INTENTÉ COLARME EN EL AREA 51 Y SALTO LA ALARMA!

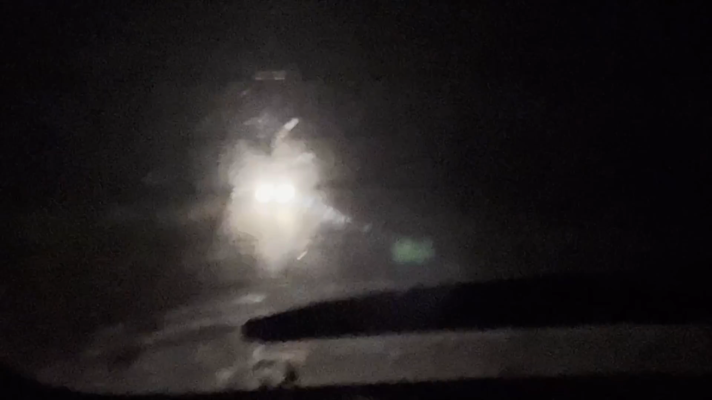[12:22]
Están siguiendo ahora mismo dos coches. Tápate, que no se nos vea. Está literalmente detrás, bro. Bro, que no sé, están aquí al lado, bro. Tenemos dos coches detrás nuestra. Están al lado, escapemos.